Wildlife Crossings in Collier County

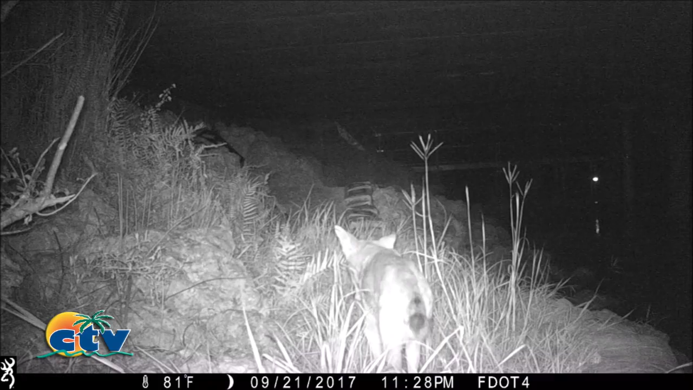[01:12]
There's a coyotes. Yeah, we have a lot of bobcats in this area as well. And about the panthers, I mean, do you guys know which panthers those were?